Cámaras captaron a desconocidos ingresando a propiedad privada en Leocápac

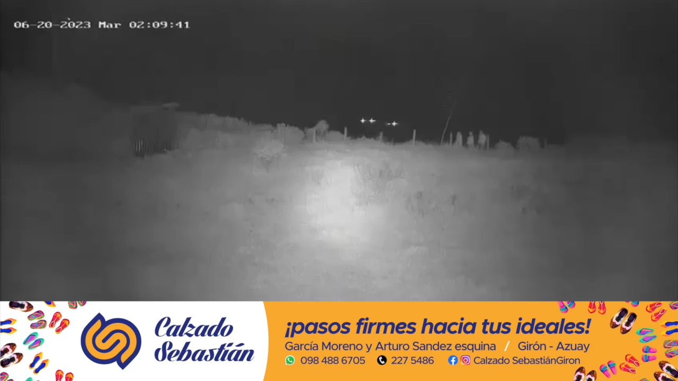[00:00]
Cámaras de seguridad con infrarrojo captaron estas imágenes a la madrugada del miércoles 26 de junio en la propiedad de la señora María Lucrecia Pañi localizada en el kilómetro 44 de la vía
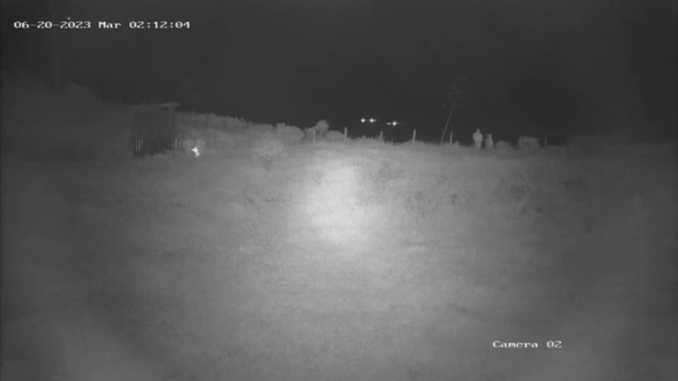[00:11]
Cuenca-Girón-Pasaje antes de la doble curva en la comunidad de Leo Capag. Atención, intento de robo en la comunidad de Leo Capag, delincuentes captados por las cámaras de seguridad fue el mensaje textual enviado a este medio.
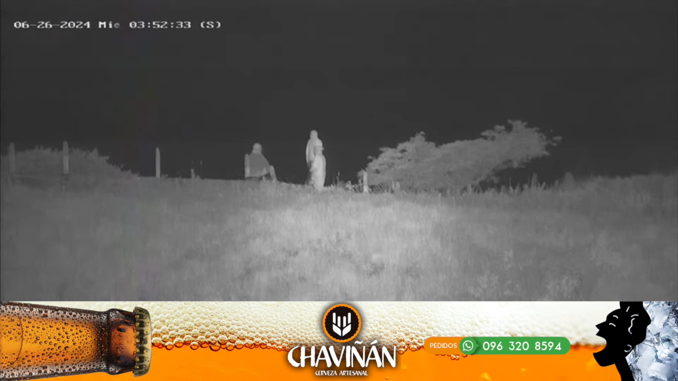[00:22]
El registro de los videos indican que eran a las 3.50 de la madrugada. El sistema de cámaras de seguridad envió una alerta a los dueños de la propiedad
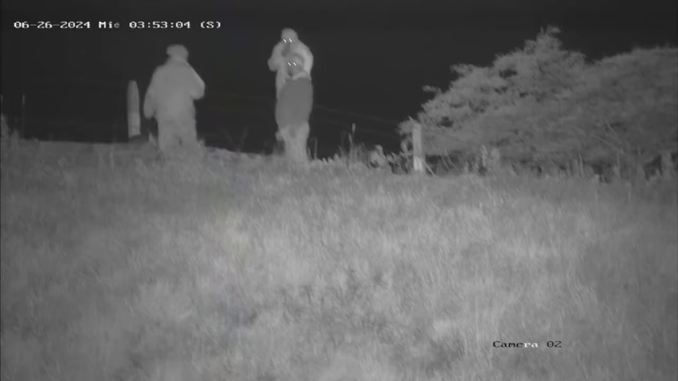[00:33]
que no se encontraban en el lugar quienes de inmediato empezaron a monitorear y observaron el movimiento inusual en la zona en donde, según dice el comunicado,
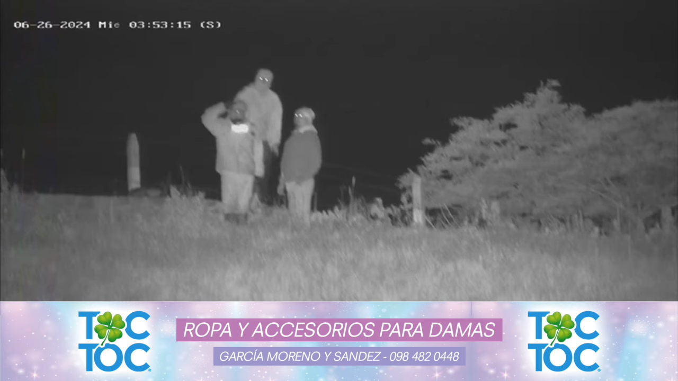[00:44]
claramente se ven a personas encapuchadas merodeando la propiedad y posteriormente ingresan en ella. Dice el manifiesto que al darme cuenta les empiezo a seguir con las cámaras pero ellos se percatan y huyen del lugar.